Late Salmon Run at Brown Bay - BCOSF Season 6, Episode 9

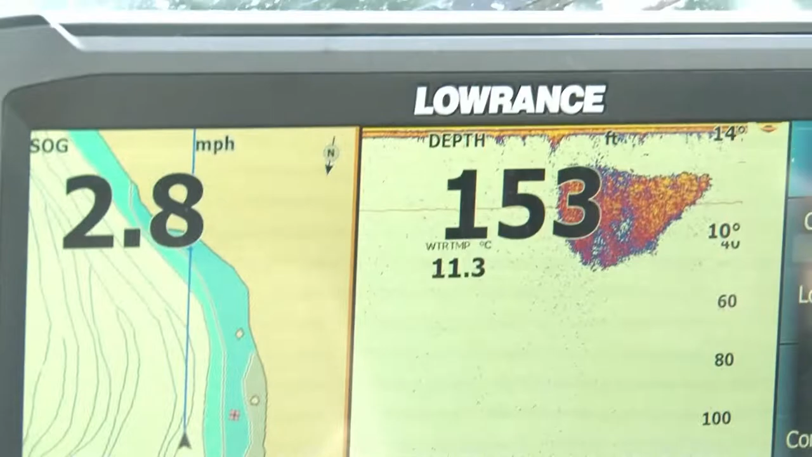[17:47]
On screen: depth 153 ft, water 11.3°C, speed 2.8 mph
Lowrance Electronics, again, trying to find those bait balls, the structure, everything is so important to be able to read those sounders. And then, of course, the truck to get us here.